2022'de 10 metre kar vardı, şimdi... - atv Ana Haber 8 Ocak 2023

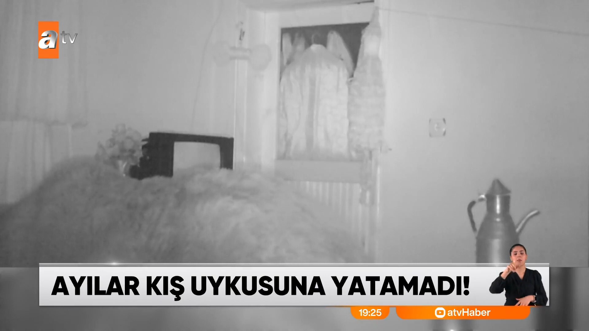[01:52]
Bu eve girdikten sonra arkadaşlar bakın şu karşıdaki izi görebiliyor musunuz?